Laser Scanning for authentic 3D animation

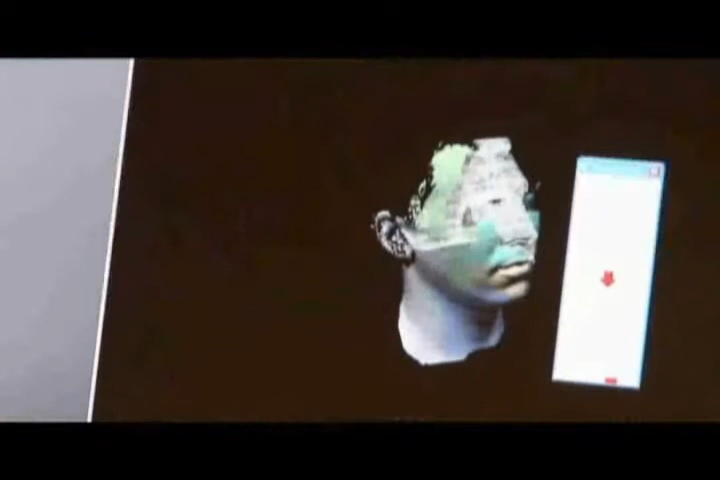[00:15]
Modeling of faces, the indoor location and costumes was attempted using laser scanning.
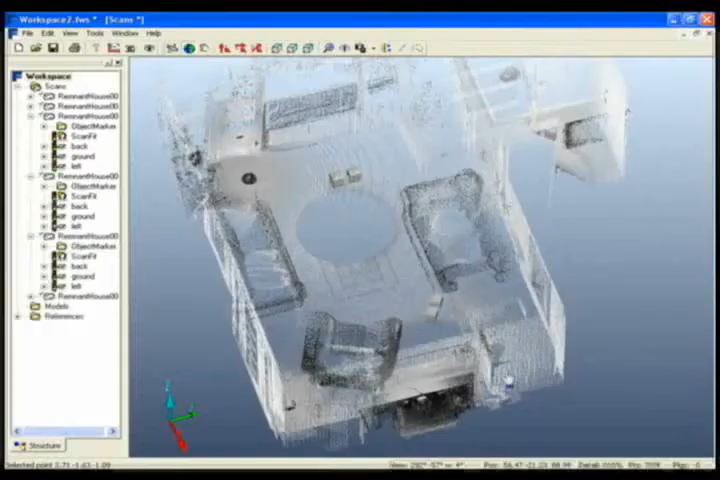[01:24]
And then the LS was used to scan an entire
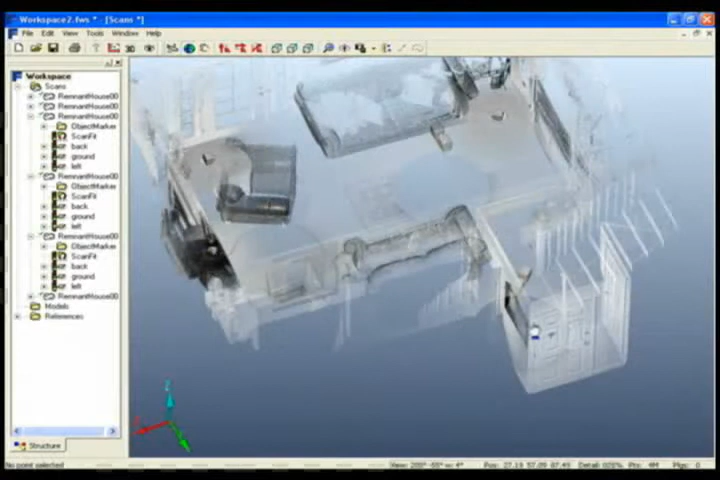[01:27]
location and turn it into a computer generated or CG set.
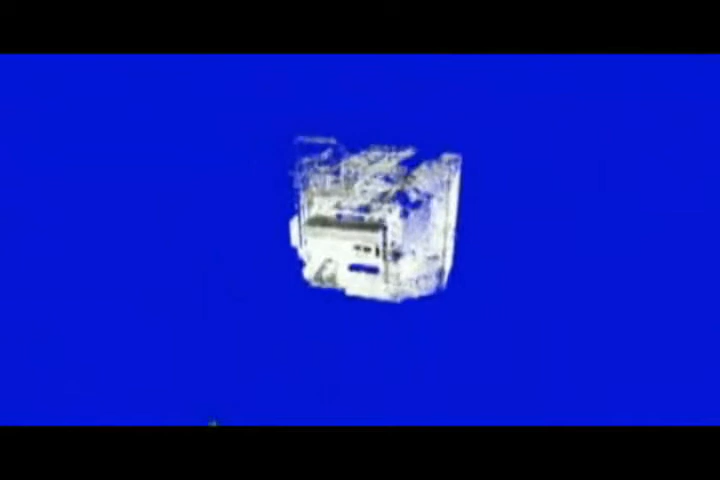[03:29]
What we get is a point cloud and we're usually collecting like millions of points.
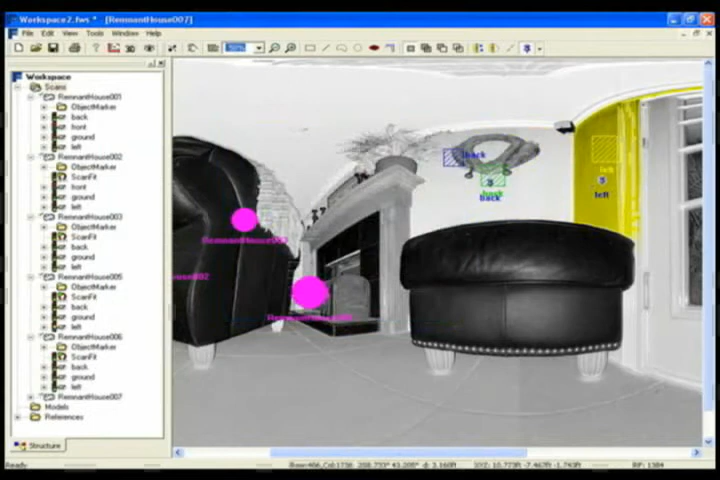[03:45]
I love more data, more accuracy because I can always compress it,
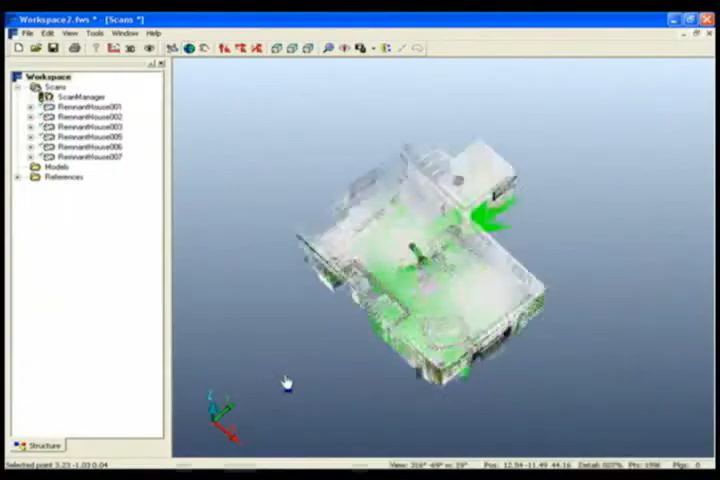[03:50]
always optimize it on the back end or at the end of the project when it's being kicked out to my 3D modeling app.